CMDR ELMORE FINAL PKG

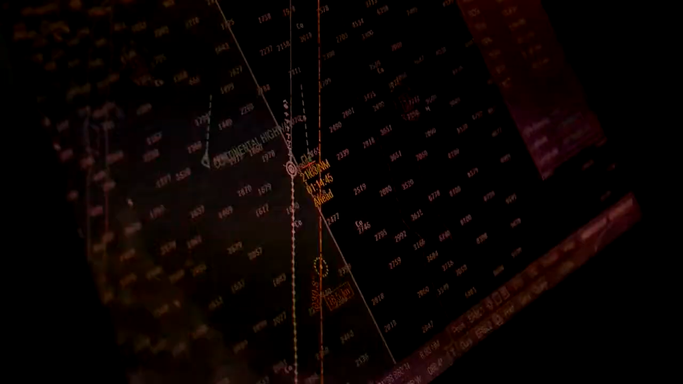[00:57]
And that's why Elmore is constantly keeping an eye on three radars, as well as what's right out the window.